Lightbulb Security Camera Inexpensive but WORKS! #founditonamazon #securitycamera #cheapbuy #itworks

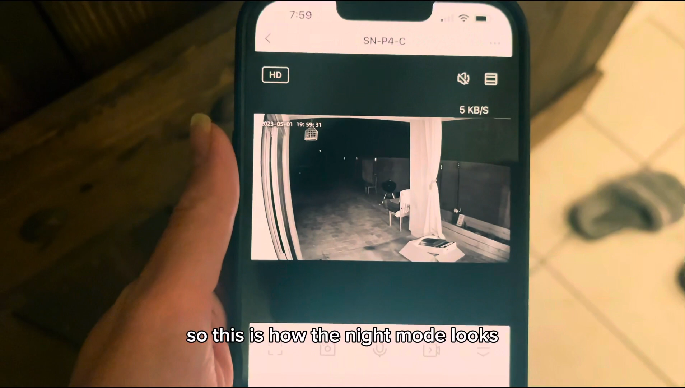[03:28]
So this is how the night mode looks. And I'm going to go ahead and walk out right now.
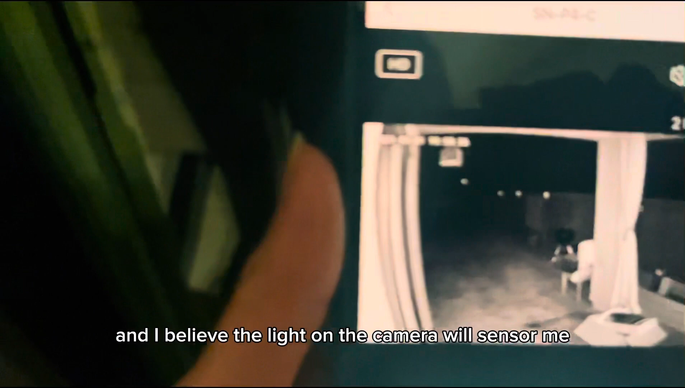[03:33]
And I believe the light on the camera will censor me.
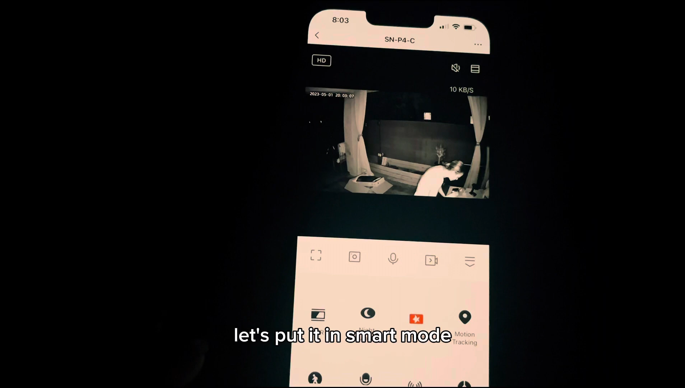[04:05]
This is how it looks at nighttime without the light on.